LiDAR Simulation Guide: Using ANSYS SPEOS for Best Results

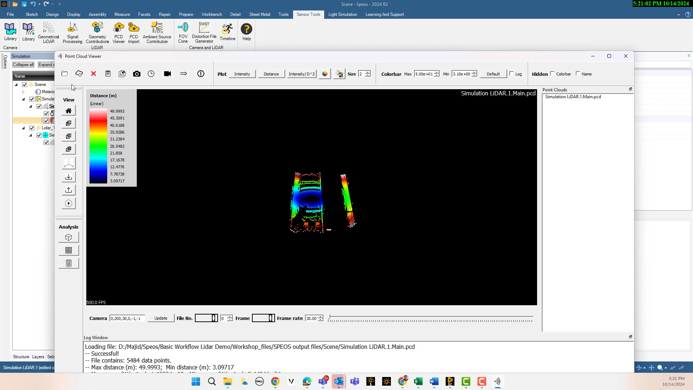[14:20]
you can put the distance so I can put like distance and then
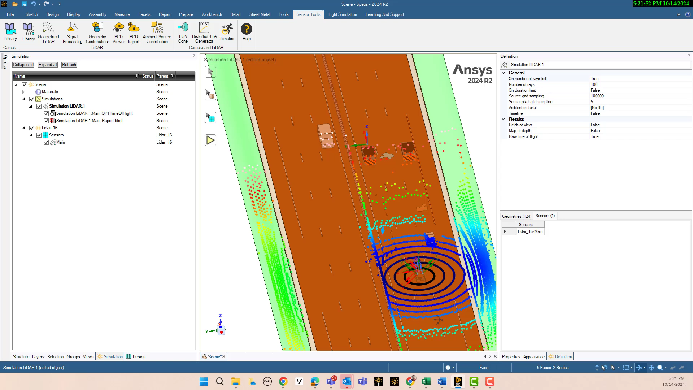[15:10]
okay you see how like here is our lidar and how different color shows a different distance for us and